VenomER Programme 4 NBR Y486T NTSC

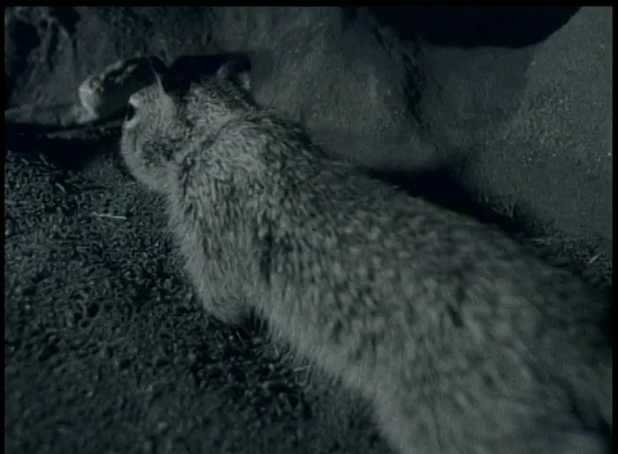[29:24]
And although baby squirrels are vital to some snakes' diet, the adults are immune to the venom.